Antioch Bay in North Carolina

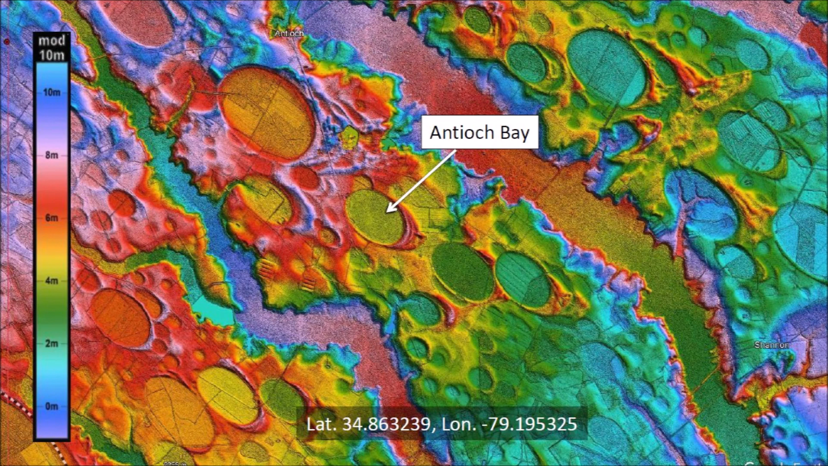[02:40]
This LiDAR image shows a multitude of Carolina Bays, many of which overlap. A satellite image of the same area shows a landscape covered with
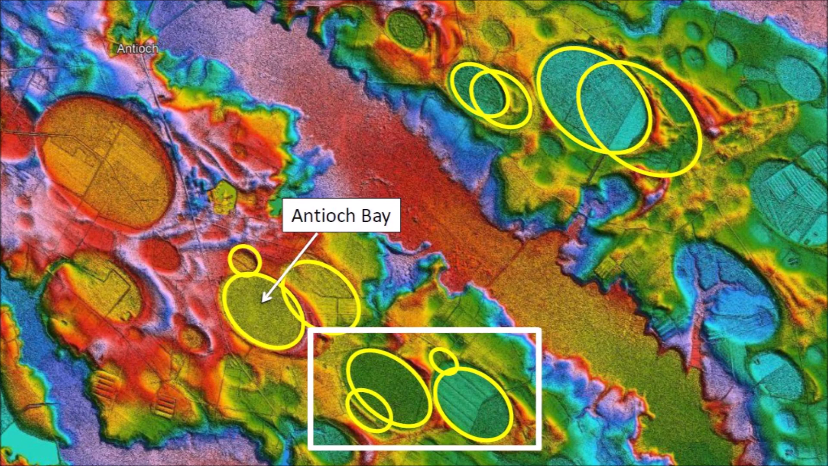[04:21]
which states that in a sedimentary sequence the youngest layer is at the top and deeper layers are progressively older. We will focus our attention on a group of bays to the southeast of Antioch Bay. The overlaps of these Carolina Bays show impacts on at least three different levels. We can identify the older impacts because they are always overlaid by younger impacts. Three old impacts are highlighted in this image. The bay marked as number 4 was emplaced next.
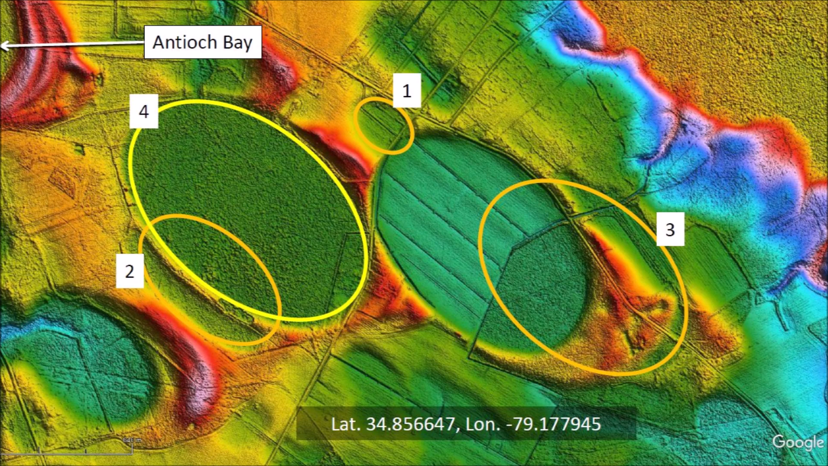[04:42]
We know this because it overlays bay number 2. Bay number 5 was emplaced after 1, 3 and 4 because bay 5 overlays portions of bay 1 and 3 and also the rim of bay 4.
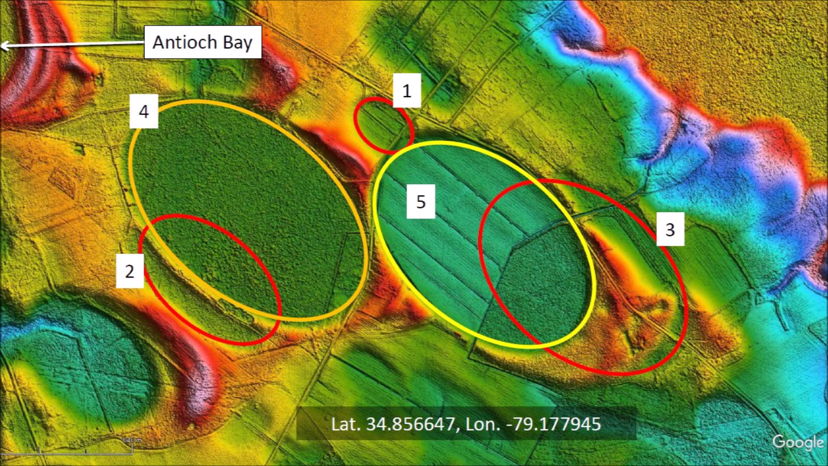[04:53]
Antioch Bay displays all the characteristics of well-preserved Carolina Bays.
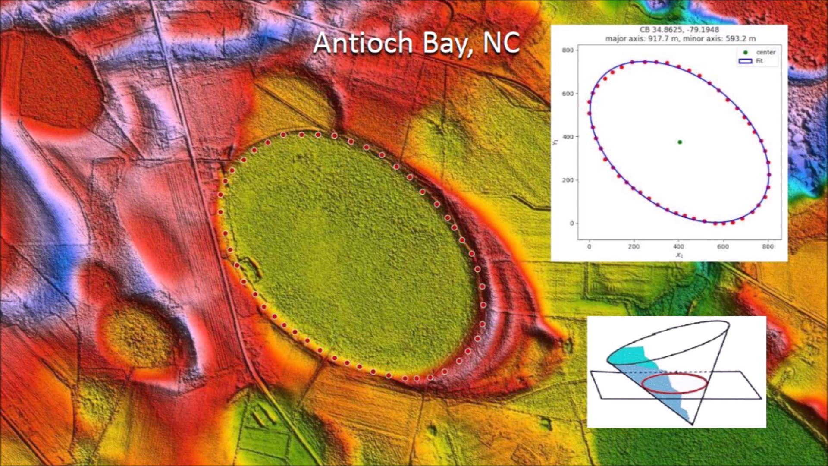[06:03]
Ellipses are conic sections. This implies that the bay originated as an inclined conical cavity, also called the penetration funnel.